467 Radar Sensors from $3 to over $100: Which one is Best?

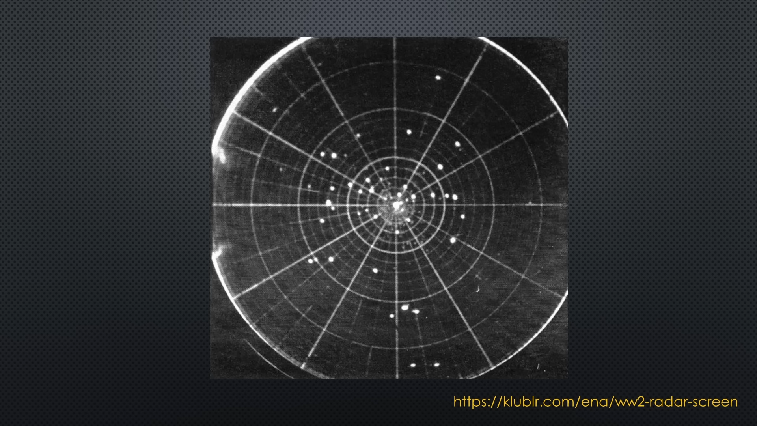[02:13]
Later, they used the Doppler effect to determine its speed.